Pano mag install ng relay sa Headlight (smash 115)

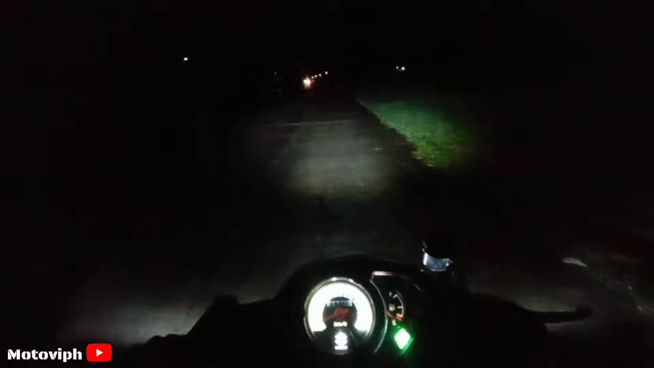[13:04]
High beam Yan yung Kanyang High beam So Try natin Mag Placer So Kaliwa Ayan Hindi sya Nagbiblink Ayan Wala na syang Blink Try natin Sa kanan Ayan Kanan Hindi rin sya Nagbiblink So Try natin Mag Hazard So Ayan Naka Hazard Na tayo